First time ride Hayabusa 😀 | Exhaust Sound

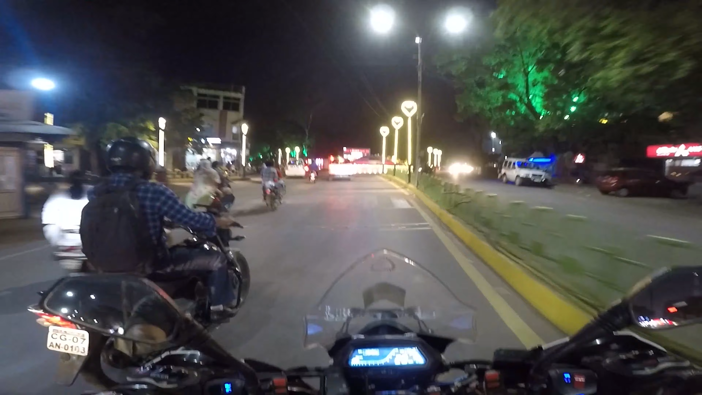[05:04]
घूमी घूमी यहां पर क्रिकेट सेल रहा है रात तरी का लिट क्रिकेट इस परदा होके हो आते प्रोजेक्टर में भी दिखा रहा है लाइव सही है यार पंडिच विद्देच रह श�